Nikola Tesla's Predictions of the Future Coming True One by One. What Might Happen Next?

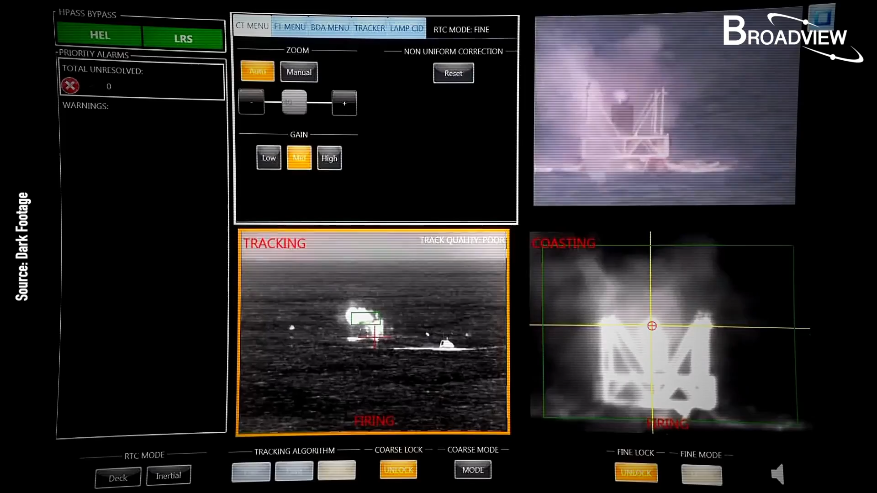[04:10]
This result is very similar to the description Tesla gave.